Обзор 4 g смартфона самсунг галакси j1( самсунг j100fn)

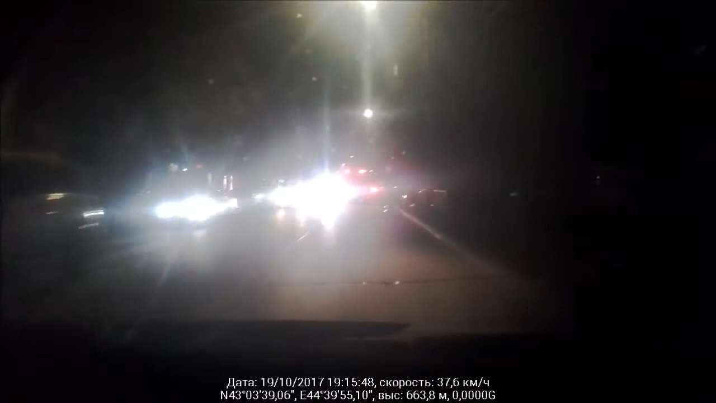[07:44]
Ну вот Как вы видите В темное время
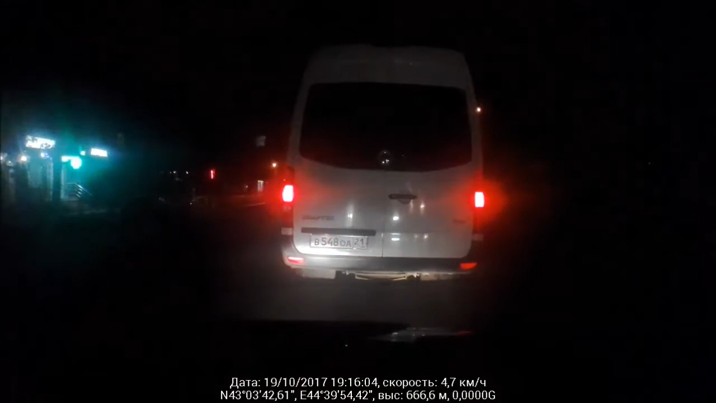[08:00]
Суток Камера Снимает Очень слабо Очень темно Явно Камере Этого смартфона Не хватает Чувствительности Вот Что есть То есть Вот К сожалению Это так Несмотря на то Что в приложении Включен Ночной режим Все равно Очень и очень Плохо видно Мне это не нравится Но зато Смотрите Смартфон Справляется С такой функцией Как наложение Субтитров